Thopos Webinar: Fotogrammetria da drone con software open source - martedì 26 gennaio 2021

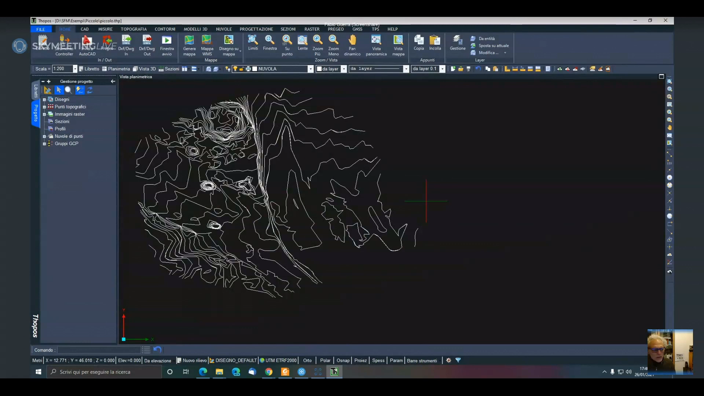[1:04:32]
Me le metto sopra la nuvola di punti, insomma.
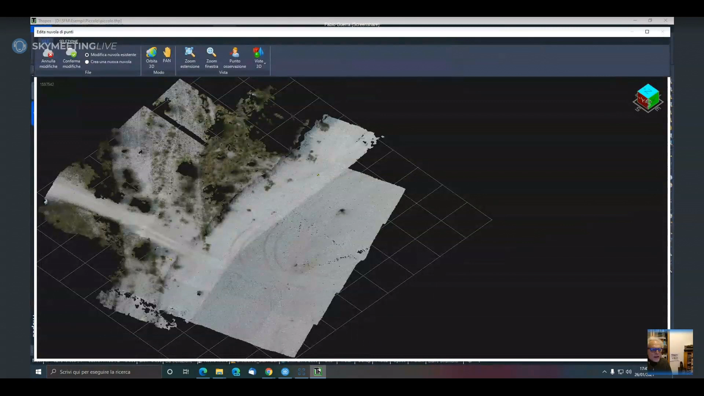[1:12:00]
però l'editor di punti, come sempre, come dicevo, eventualmente c'è su Topor, c'è edita punti, quindi col comando edita punti io qua posso andare a cancellare, per dire, tutti i punti che supponiamo questa zona qua non mi interessi,
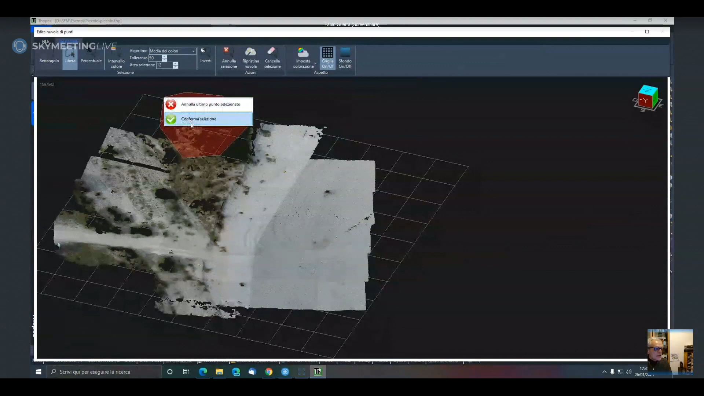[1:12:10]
la cancello, vado qua, conferma,
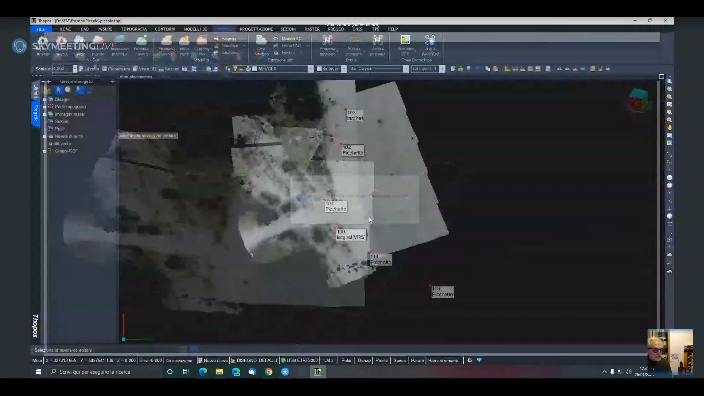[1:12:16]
ecco che ho tolto questa parte di vegetazione, insomma adesso l'ho fatto veramente al muro. Allora, la precisione su GGP viene poi
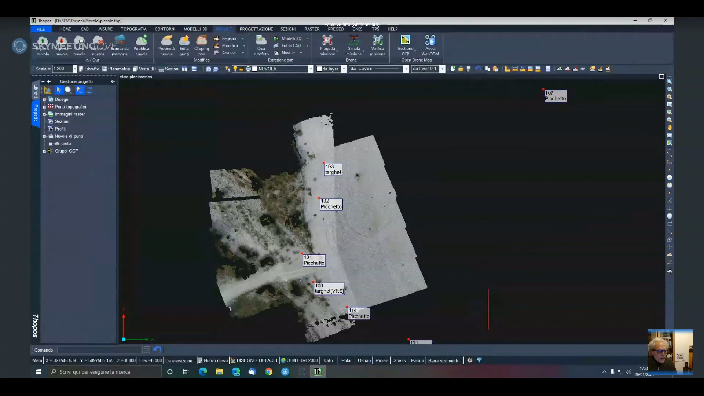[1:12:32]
verificata direttamente una volta l'elaborazione sul punto di controllo.
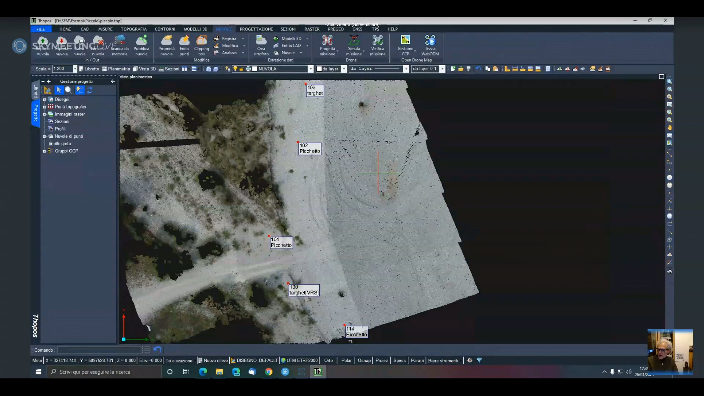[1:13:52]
Utilizzando invece su OpenDrawMap, utilizzando direttamente i punti di controllo sull'allineamento delle foto, vado a, non eliminare, perché gli errori non si eliminano, vado a ridurre quelle che sono le deformazioni non lineari. A quel punto, se per caso voglio affinare, in questo caso, la coincidenza con i target pressoché è perfetta,
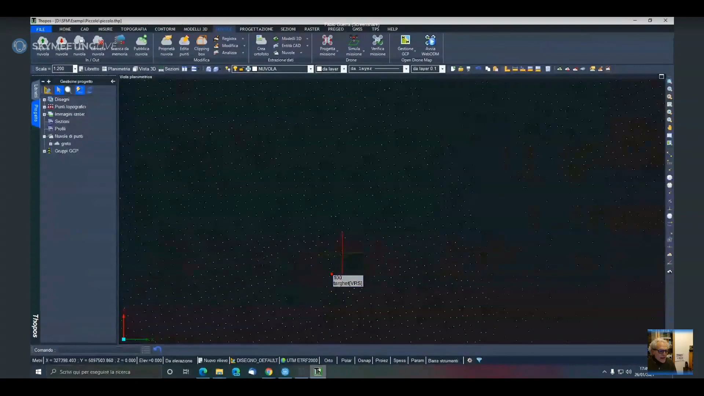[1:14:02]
ma nel caso questo non si verificasse, se voglio andare ad affinare la georeferenziazione sulla nuvola, o perché, che ne so, adesso questo qua sono in UTM,
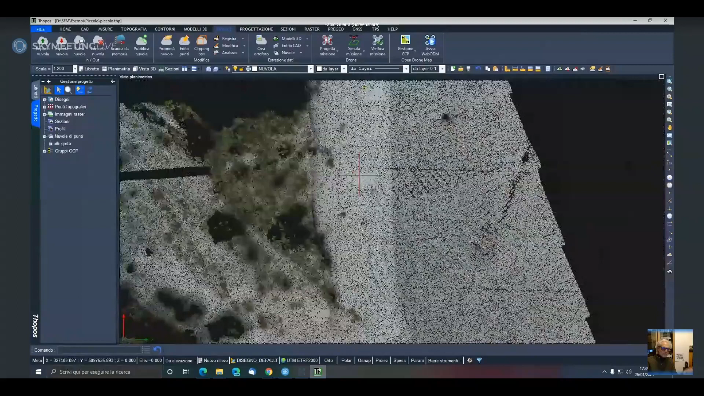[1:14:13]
elaboro la mia nuvola sul sistema locale e voglio portarmi la nuvola sul sistema locale, posso benissimo utilizzare la georeferenziazione su Topos, a questo punto non ho più gli errori non lineari, e di conseguenza non devo più utilizzare il modello di ondulazione di errori, posso georeferirmi la nuvola e portarmela sul nuovo sistema di riferimento. Pierpaolo Scelsi mi chiede, una volta individuato un punto sul modello 3D, come faccio a rilevarlo in campo?
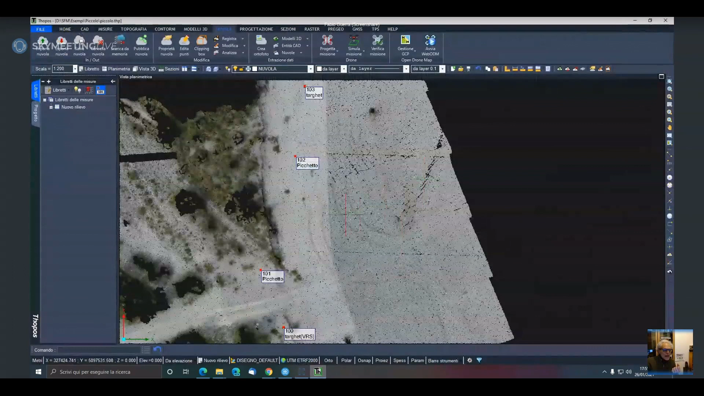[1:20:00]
lavorando solamente con un software di topografia, quindi senza andare a passare tra 20.000 programmi da un programma all'altro, all'interno di Topos posso gestirmi i punti di controllo,
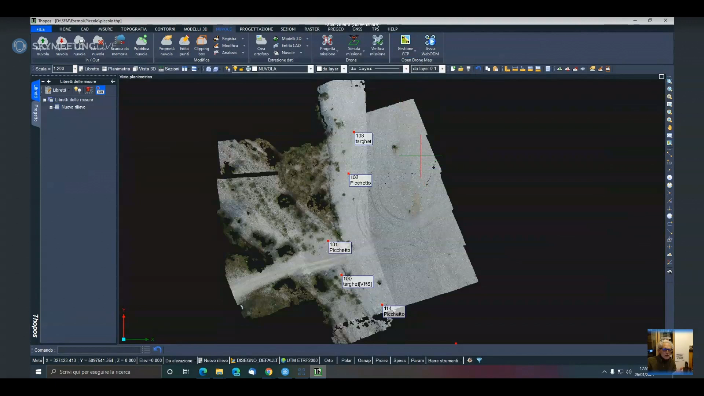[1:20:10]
posso gestirmi direttamente web ODM e fare le elaborazioni, poi importarle come abbiamo visto, eccetera.